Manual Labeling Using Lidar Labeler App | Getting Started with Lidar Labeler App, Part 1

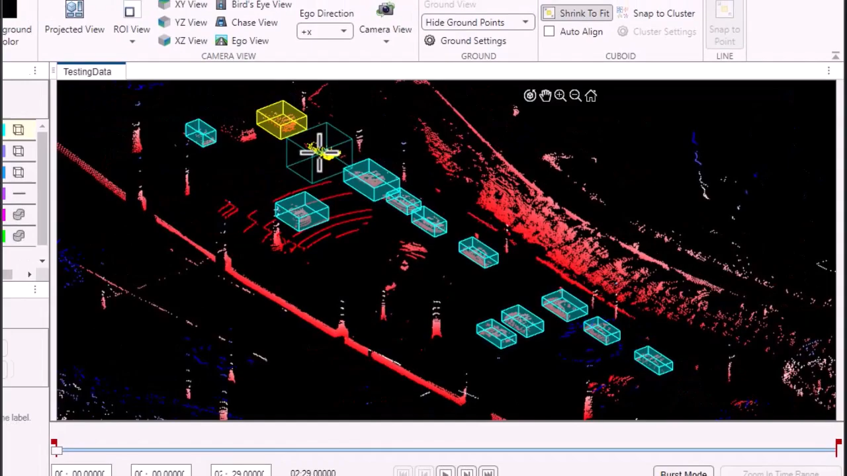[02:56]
For line objects, select the line label and draw a 3D line by clicking a few reference points and dragging in the display.
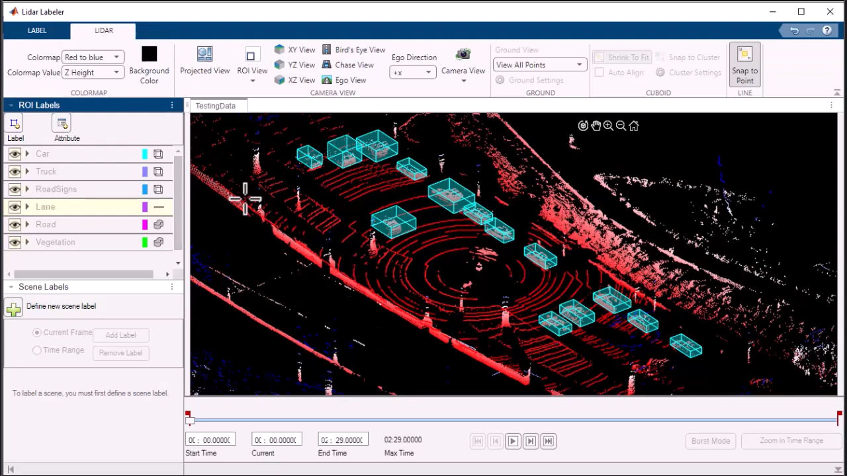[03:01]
The app intelligently tracks the start and extension of the line with each click.
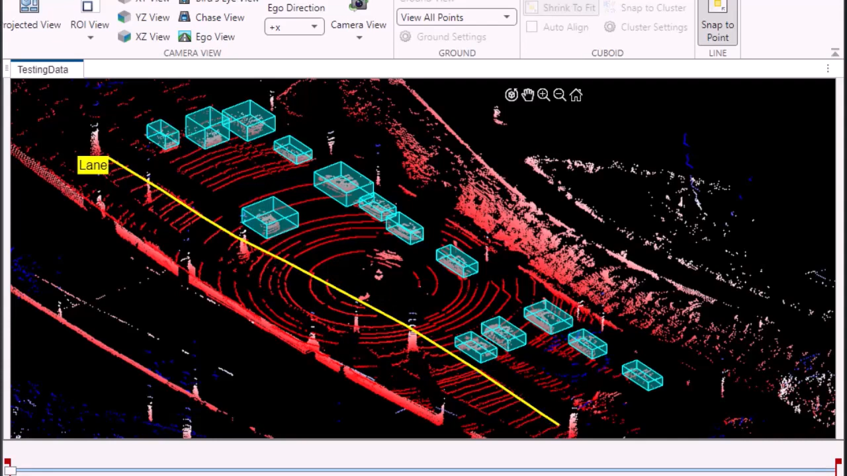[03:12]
Fine-tune its position and orientation until it precisely represents the line you want to label. It's an intuitive and efficient way to label line objects.
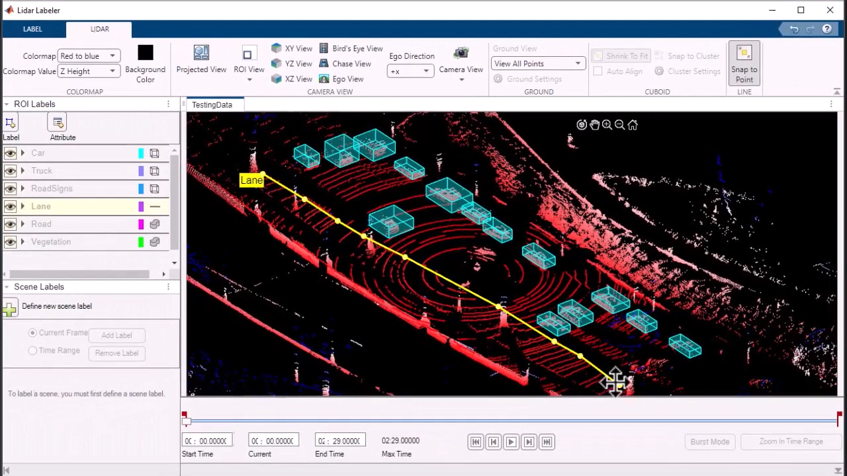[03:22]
To label semantic data, choose the voxel label definition. Select the region of interest where the semantic data is located and with a simple click,
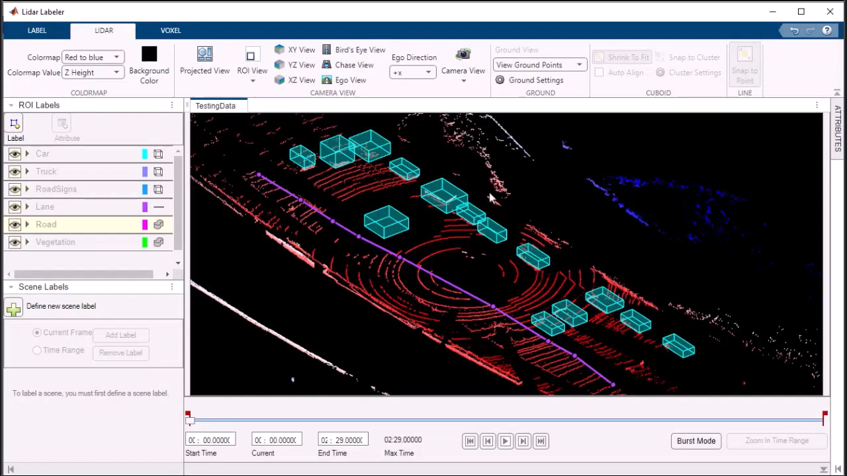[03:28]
hold, drag, apply the appropriate label to the region in the display.
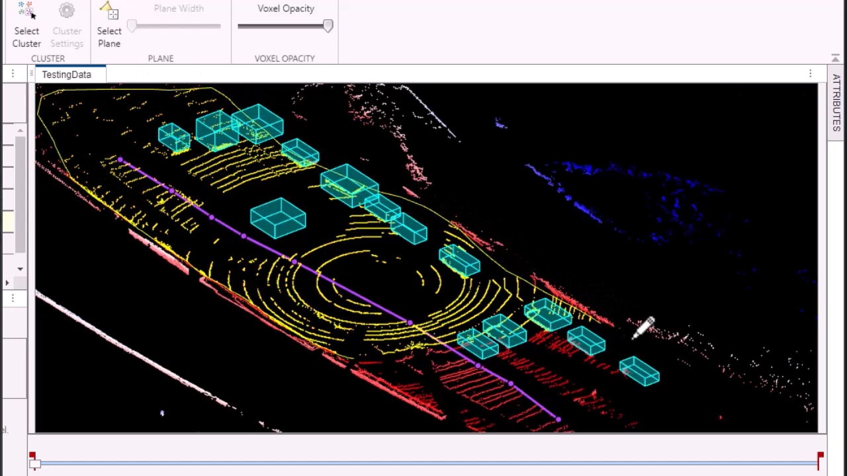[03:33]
Repeat this process for any other regions that you want to label within the point cloud data.
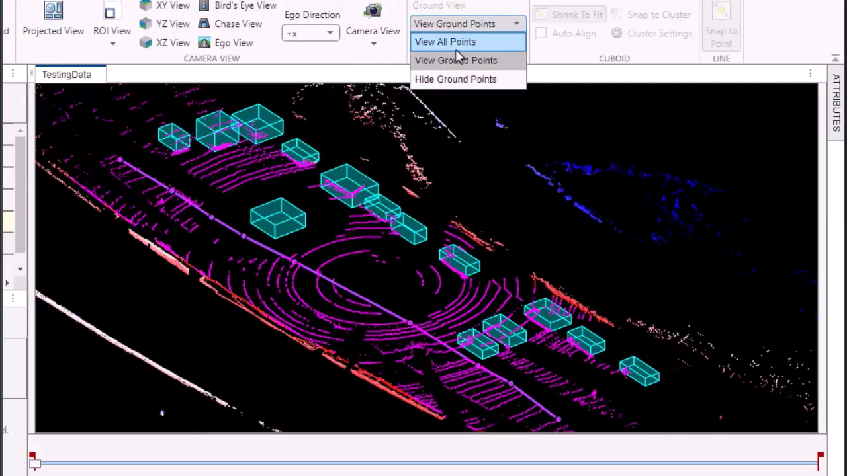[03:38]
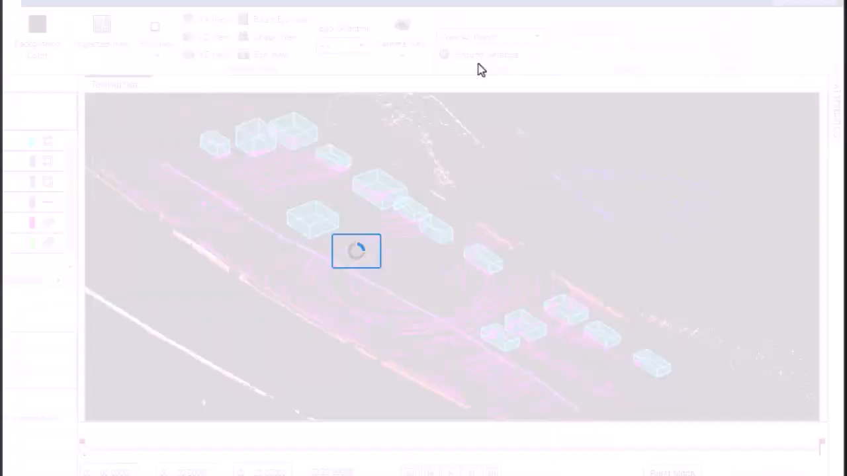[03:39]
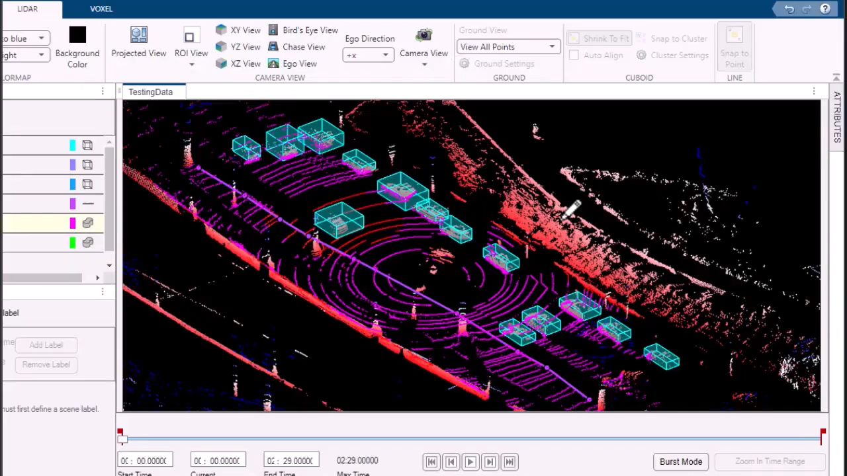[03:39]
In case of any labeling errors, use the erase option from the tool strip to easily correct them.
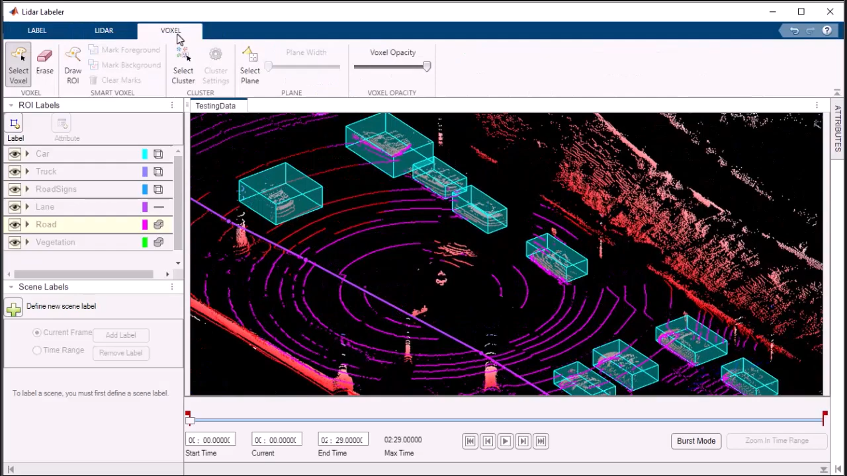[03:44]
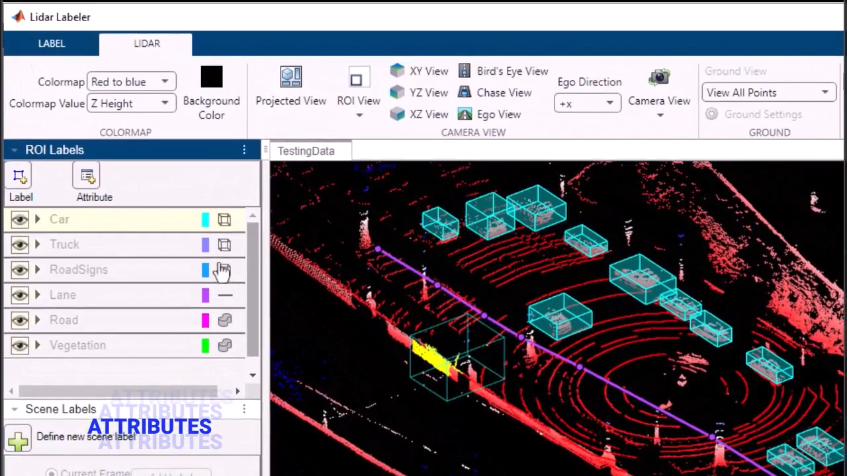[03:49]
Attributes provide additional context and semantic information about labeled objects in your 3D point cloud data.
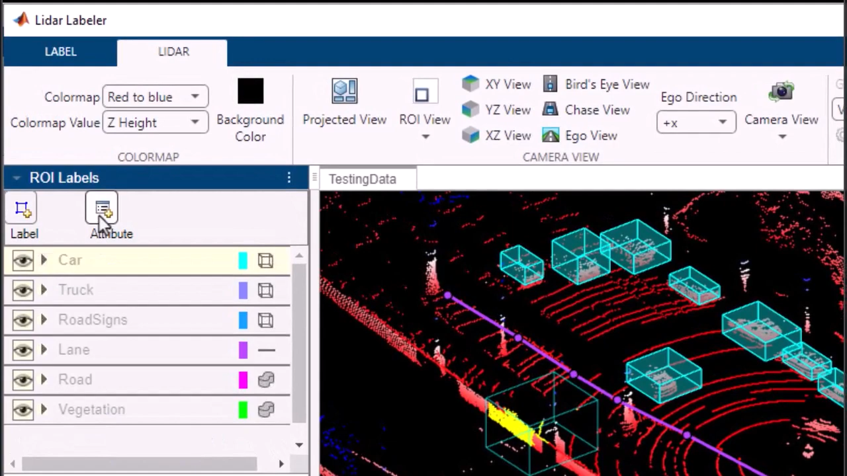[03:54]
Defining and managing attributes is a breeze with the LiDAR Labeler app.
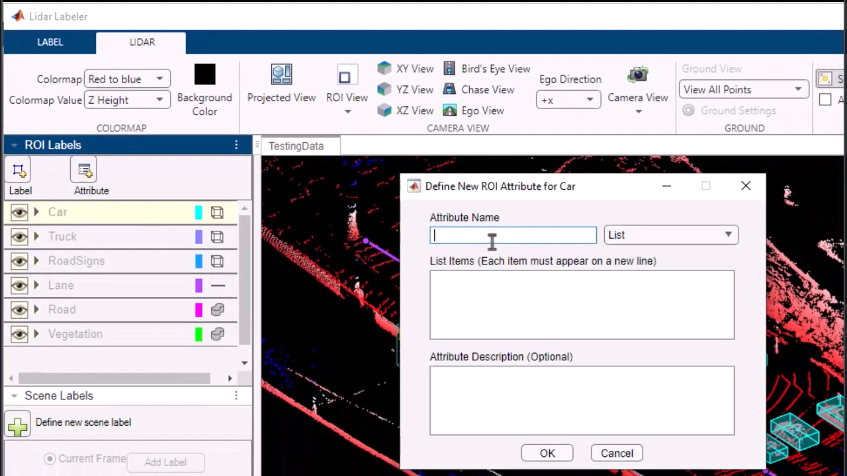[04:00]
Simply click on the add attribute button, enter the attribute name and type string, numeric, or boolean, and you're all set. Apply attributes to specific points or regions of interest
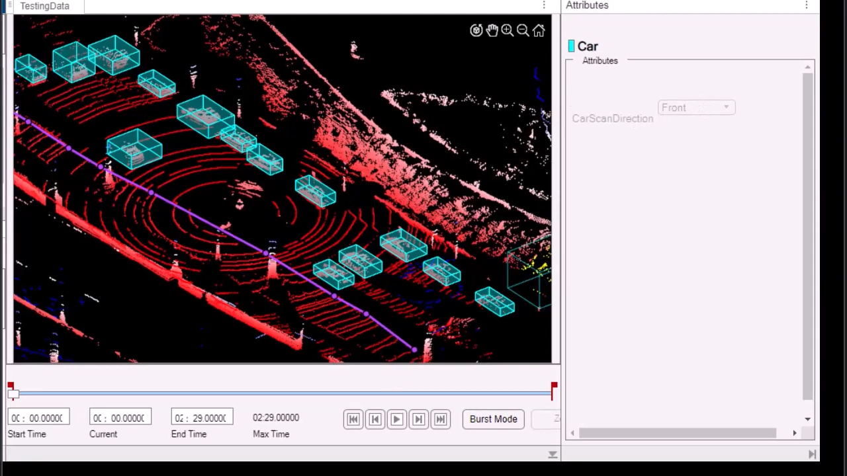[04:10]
by selecting them and choosing the desired attribute from the list. It's a powerful tool to enhance your data analysis.
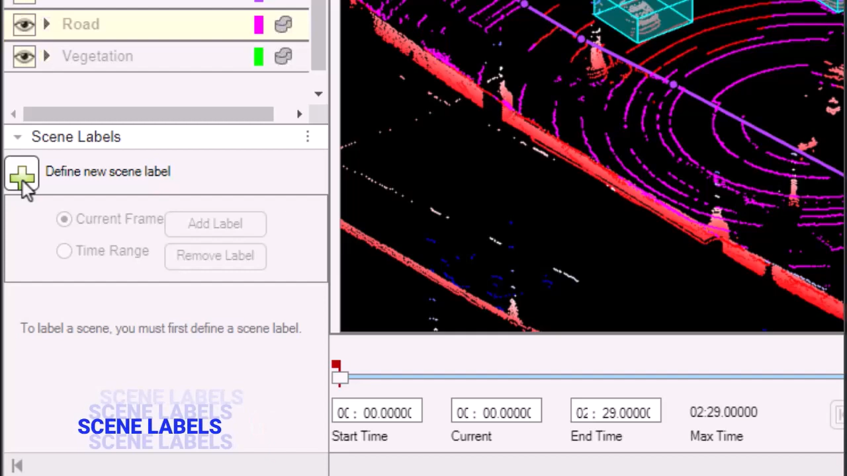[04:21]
Scene labels offer a higher level description of your data, allowing you to label entire scenes within your point cloud sequence. Creating a scene label definition is effortless. Just click on the define new scene label button,
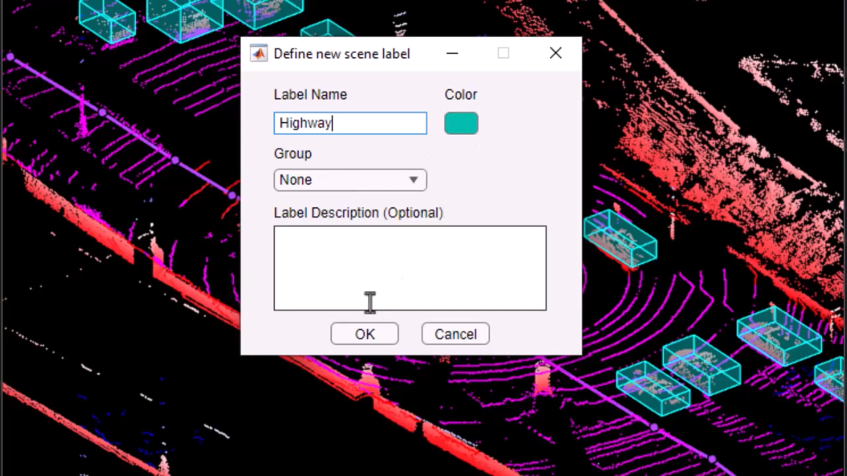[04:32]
provide a name, optional color, and description, and you're done.
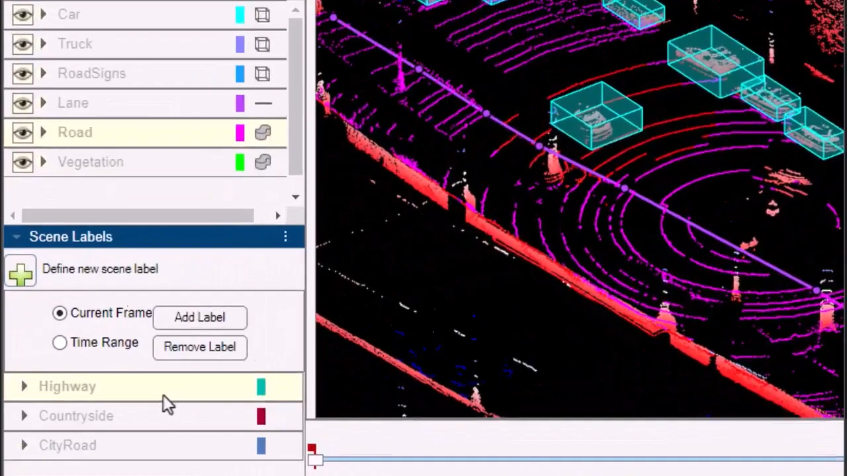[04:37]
Labeling scenes becomes a breeze with add scene label button, where you can apply the selected scene label definition to the scene or region of interest.
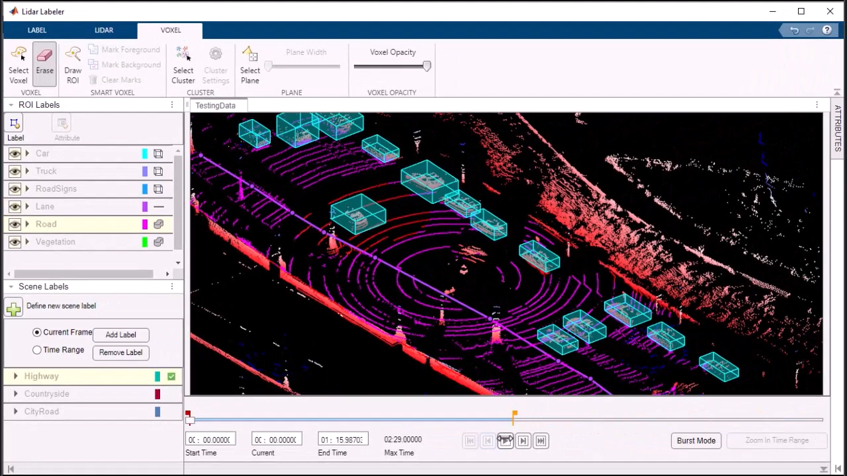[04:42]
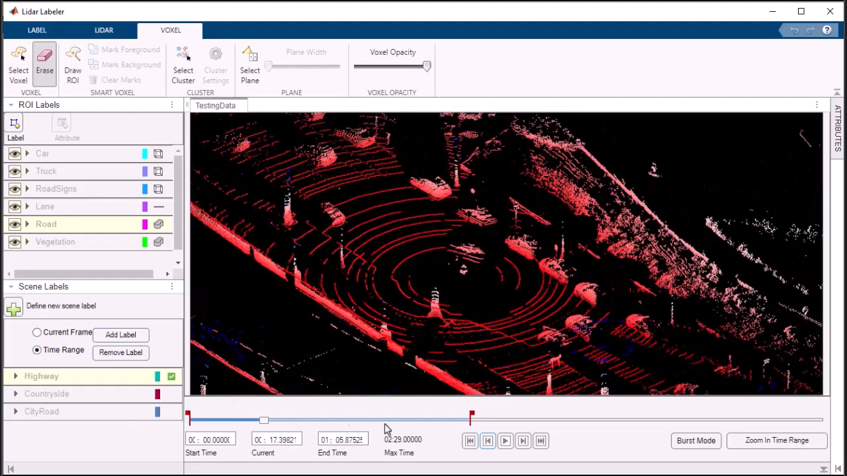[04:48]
The LiDAR Labeler app also provides a visual summary feature, giving you a graphical overview of your labeling performance.
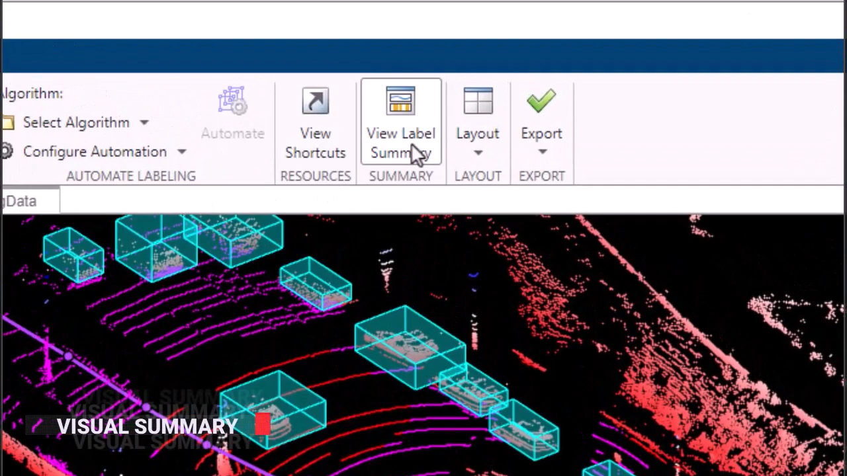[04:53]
With a click of the visual summary button, you can access insightful statistics about the labels applied to your point cloud data.